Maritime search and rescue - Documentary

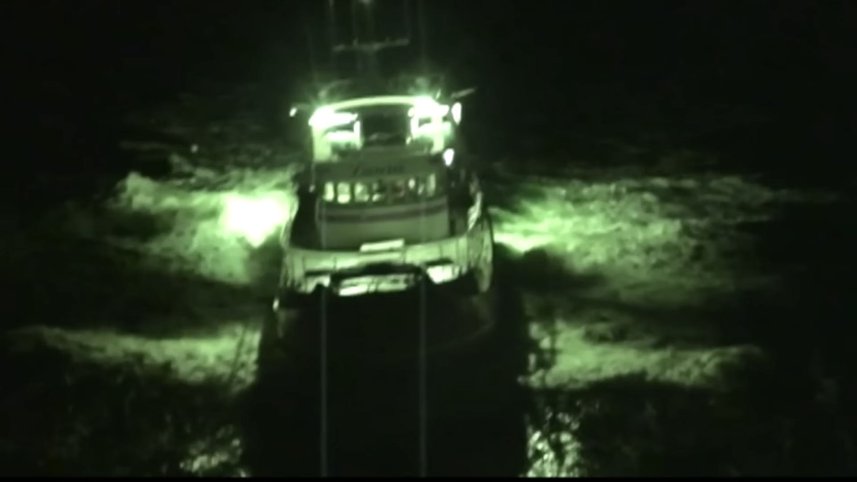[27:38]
It's rolling a bit. 20 feet and probably 15 knots. To evacuate the injured fisherman, the chopper must perform what is known as a relative stationary flight.
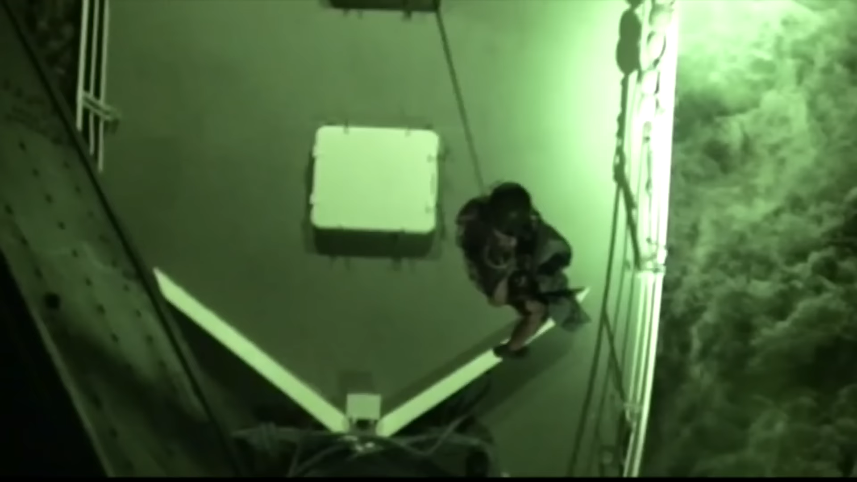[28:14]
At the end of the winch, the diver. He goes first to later help the doctor down. He's on the bridge.
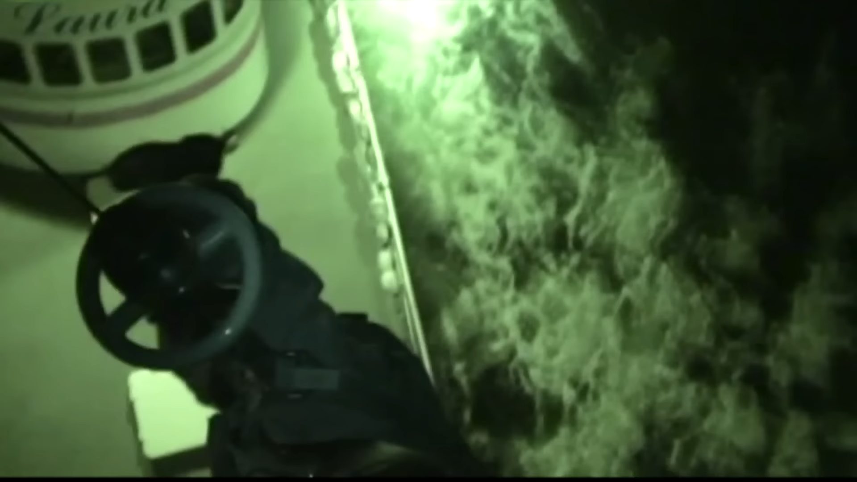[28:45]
Dr. Bombert is lowered onto the fishing boat.
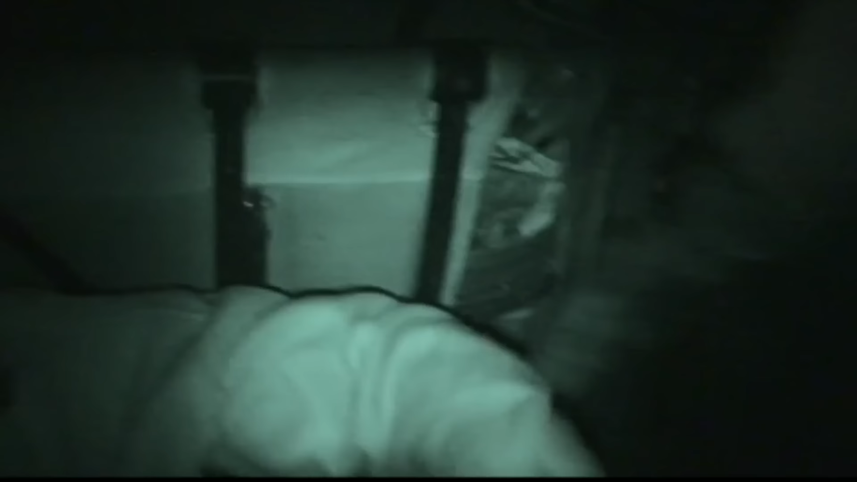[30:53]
They're at the door. We're removing the strap from the injured man.
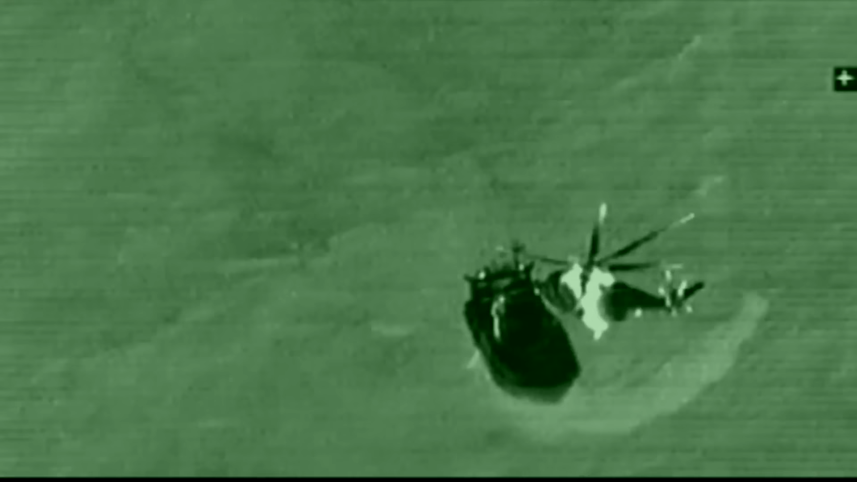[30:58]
He'll follow on behind. Airlift terminated. We're taking the injured person to Brest.
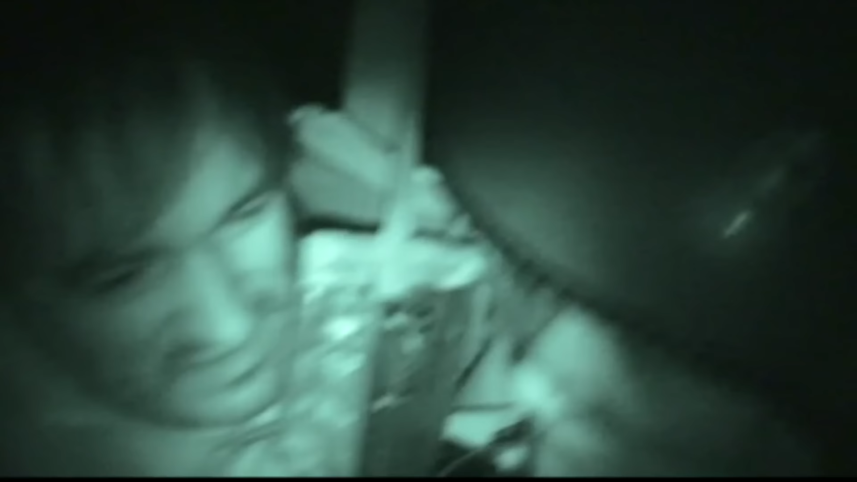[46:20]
Ok, on va le rentrer doucement avec sa jambe. Ouais.
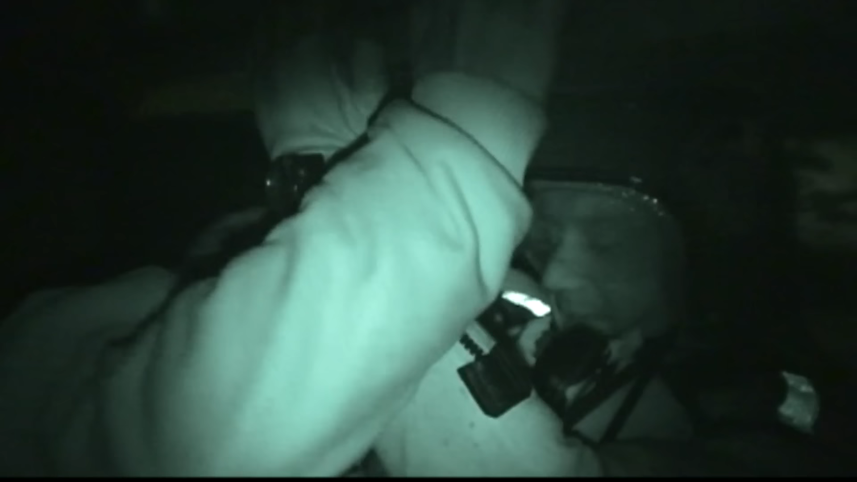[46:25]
70 ici. Ok, ils sont dans le cargo. Le départ, c'est pas bon, mais l'arrivée, c'est...
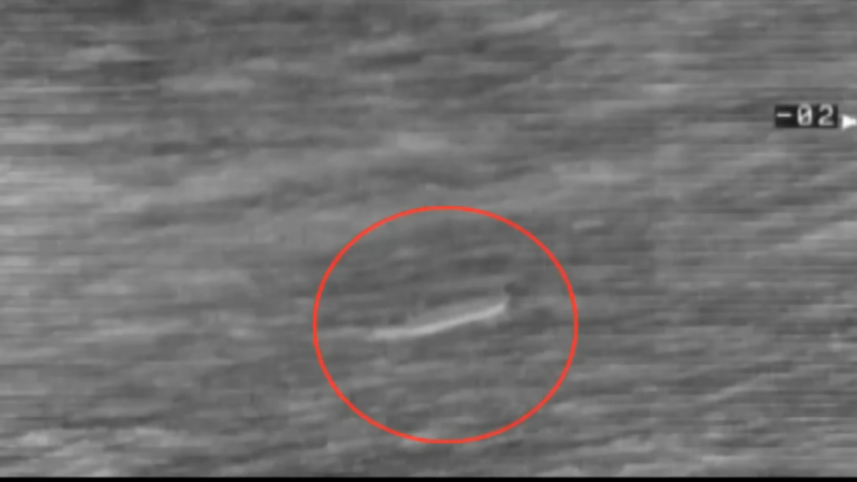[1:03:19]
In fact, the story was absolutely true.
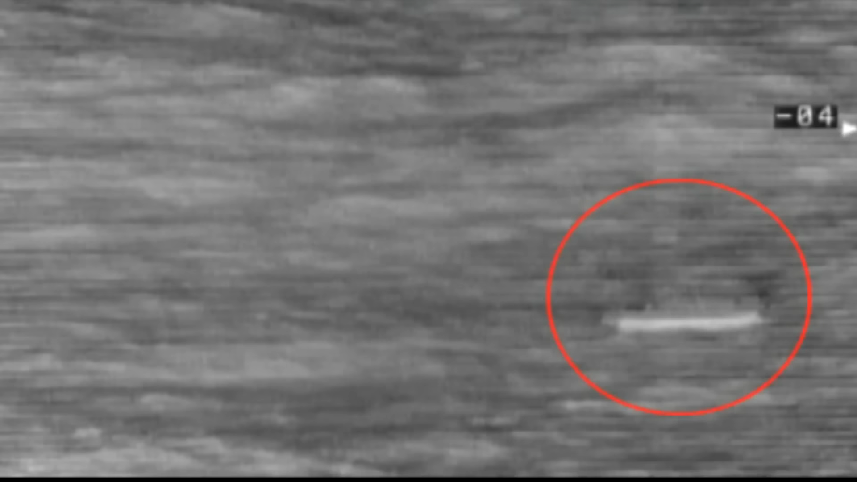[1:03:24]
As the pictures show, this man, clinging to the wreck of his boat, was in the middle of the busy sea lanes.
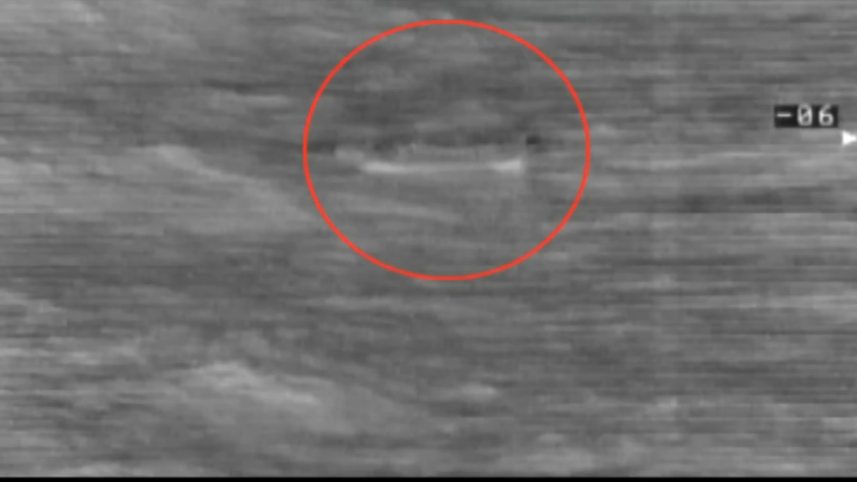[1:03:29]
By a miracle, he'd survived more than 10 hours in this dangerous waterway.
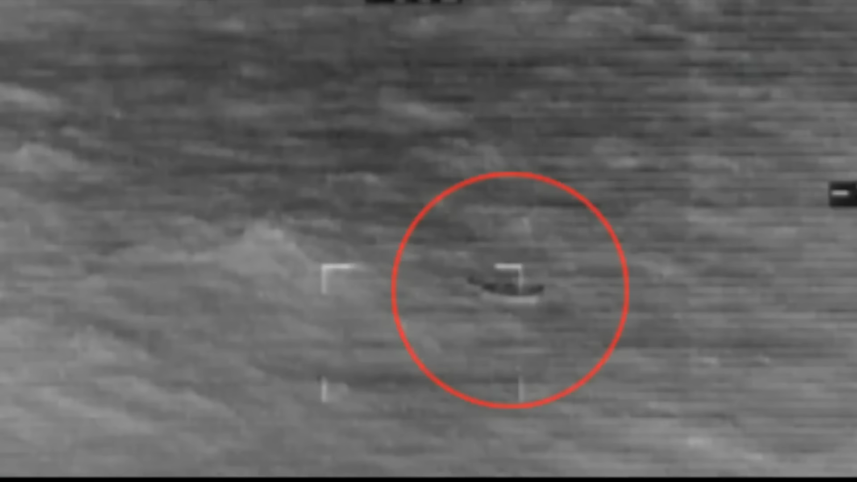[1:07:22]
Il a trouvé en effet un voilier avec le mât cassé.
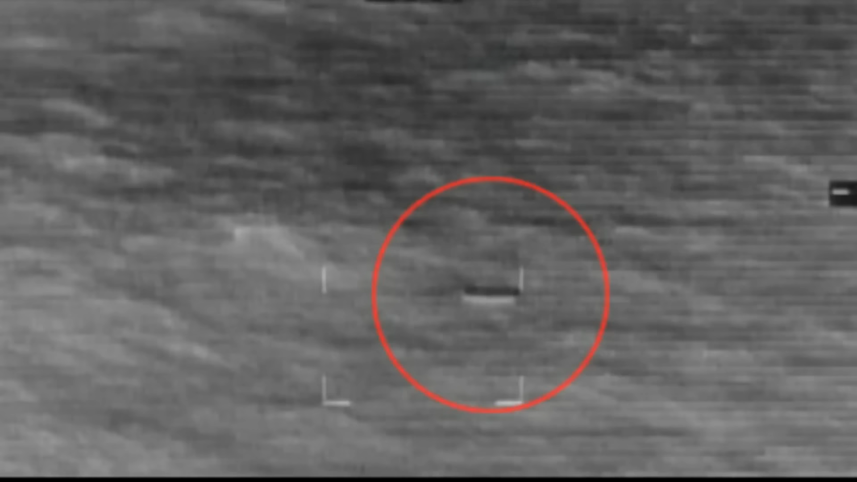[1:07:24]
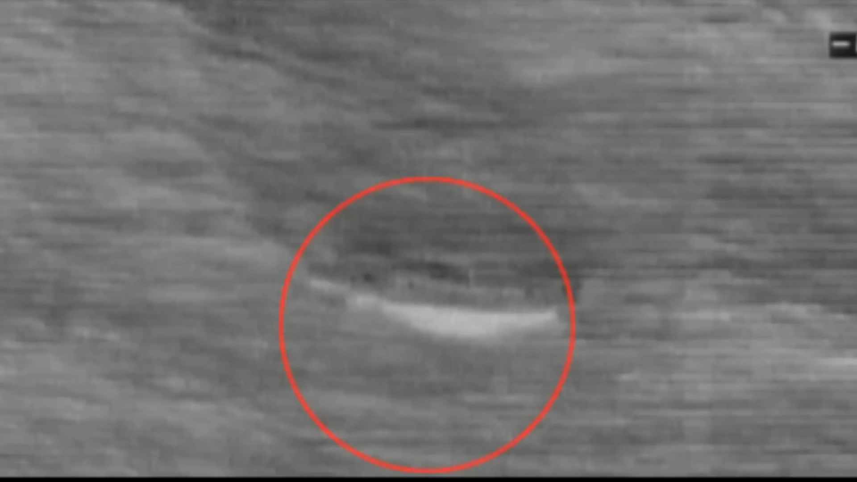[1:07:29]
After 10 hours in the water, it was Janusz's first ray of hope.
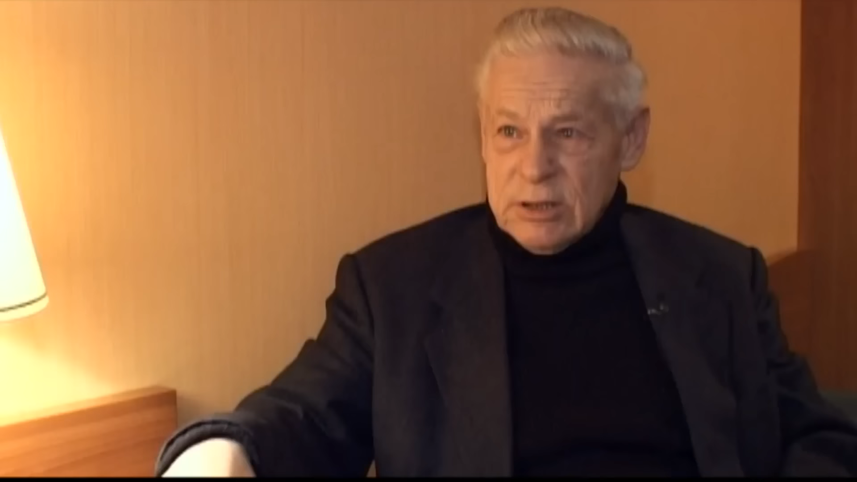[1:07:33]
I noticed that the plane circled twice, as in a rescue mission. It circled over me and then headed back to land. I was sure then at this point that it had spotted me and I was about to be saved, because I was the only guy out there in the sea.
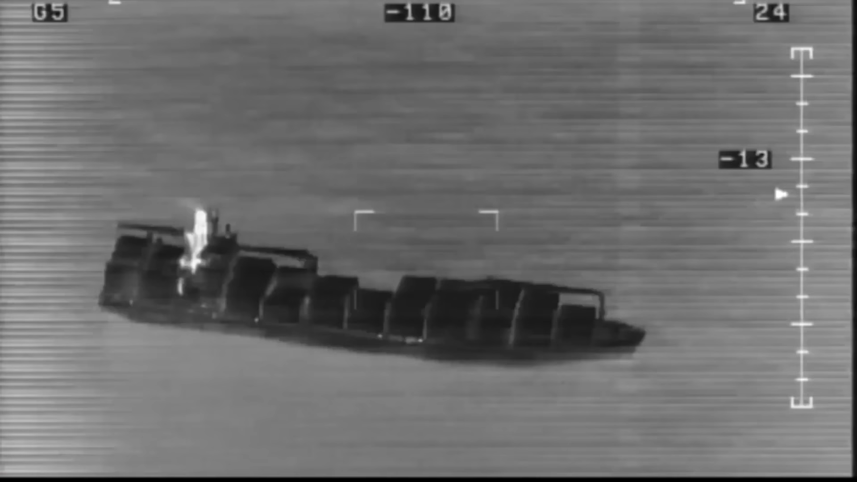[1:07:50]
The Falcon radios the closest ship and asks her to pick up Janusz, which is not an easy maneuver.
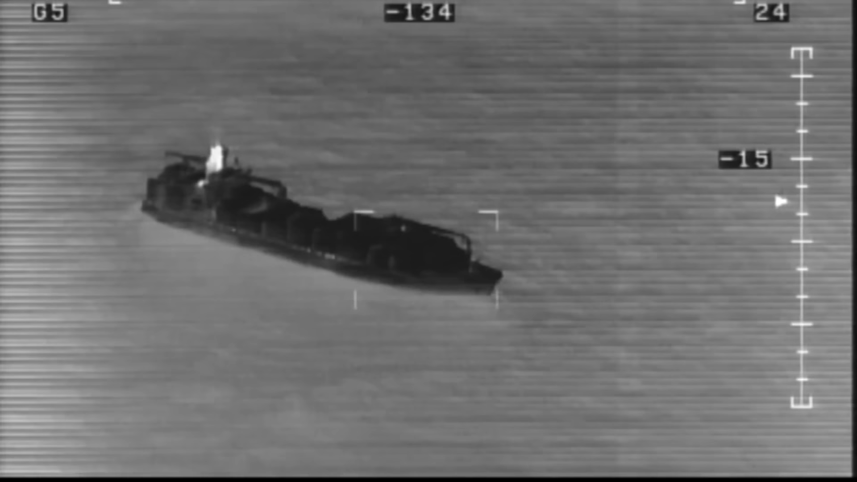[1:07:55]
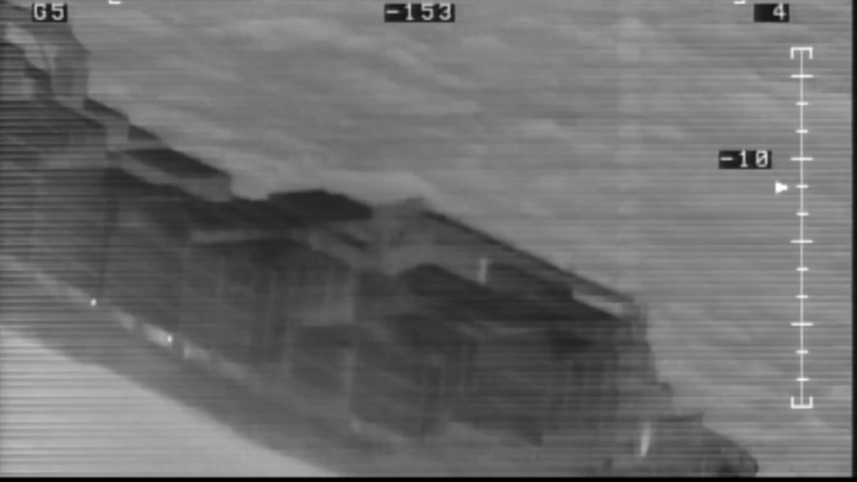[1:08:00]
The seas were quite strong at the time, and they were looking just for a small boat.
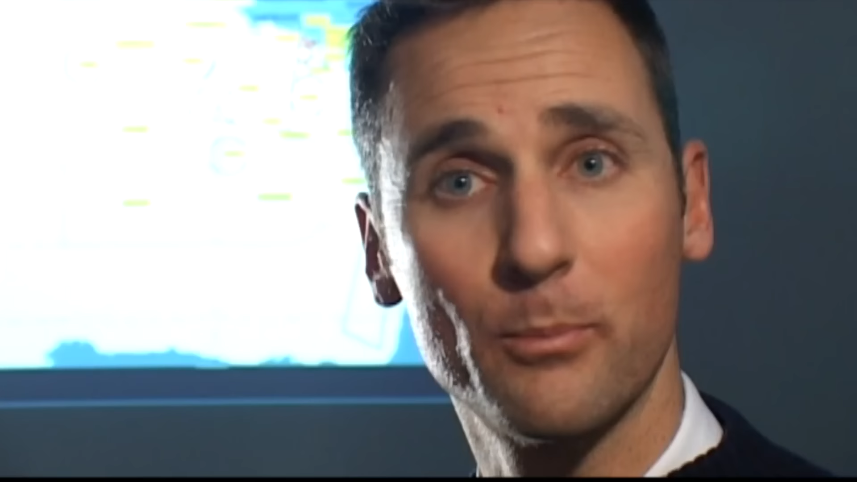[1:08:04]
But we had found it, we had its exact position, and an infrared image from the rear navigator. At that point, we were concerned that the container vessel had not seen it or would not be able to maneuver in time, because the sea was so rough.
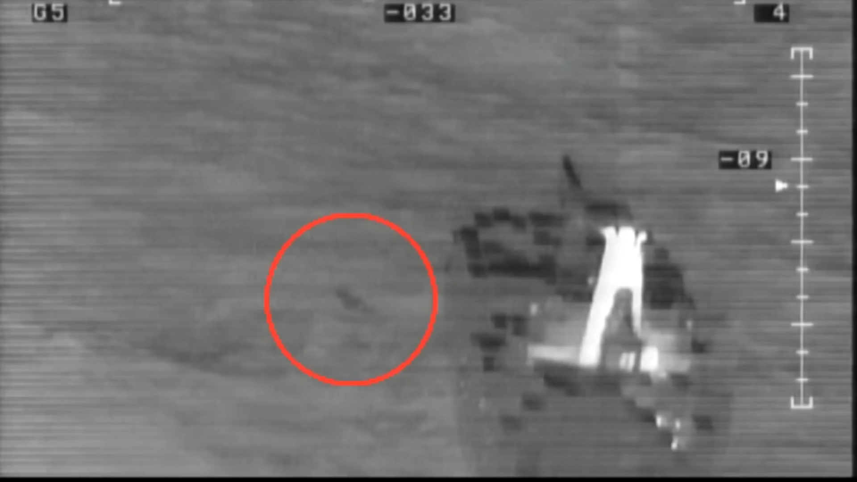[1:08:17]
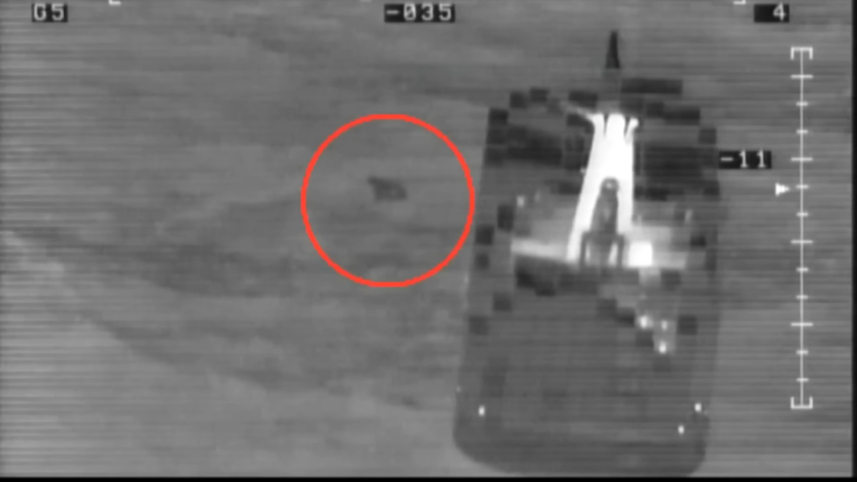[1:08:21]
Despite the bad weather, the freighter was able to perform brilliantly. It was even more skillful since it had to sail past the sailing boat in order to align itself properly alongside,
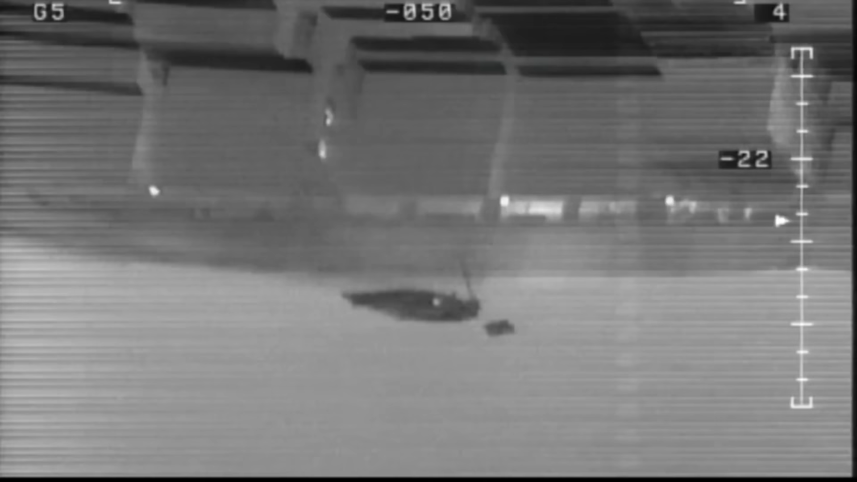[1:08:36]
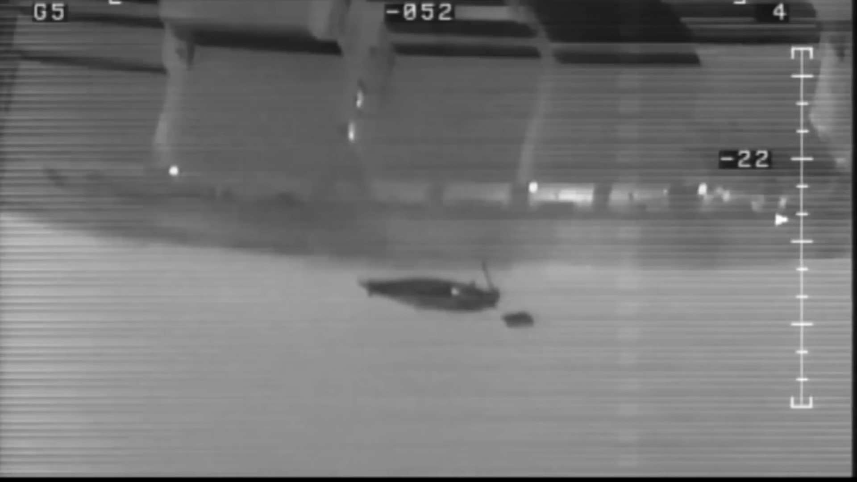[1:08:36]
so as to hoist the skipper up on board from his boat using a rope ladder along its hull.
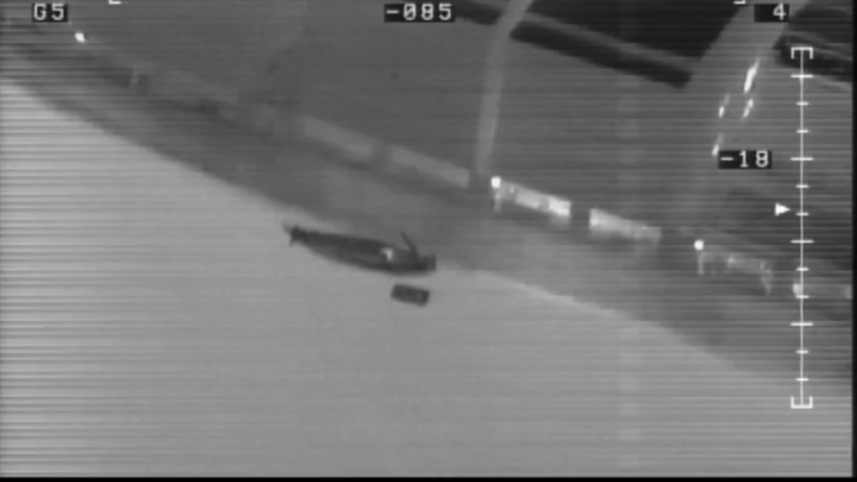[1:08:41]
Le skipper à bord de son bateau par une échelle de corde qui va le mettre le long de sa coque.